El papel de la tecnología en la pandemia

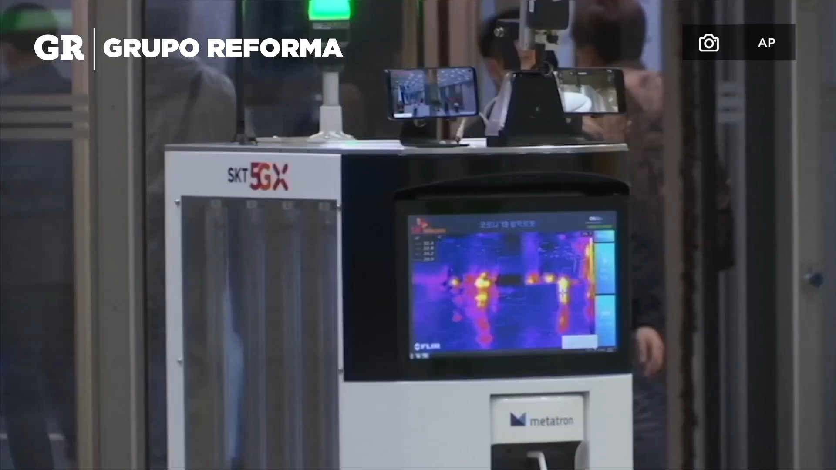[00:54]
El robot se mueve cuando detecta que alguien entra al edificio y toma la temperatura usando una cámara termográfica.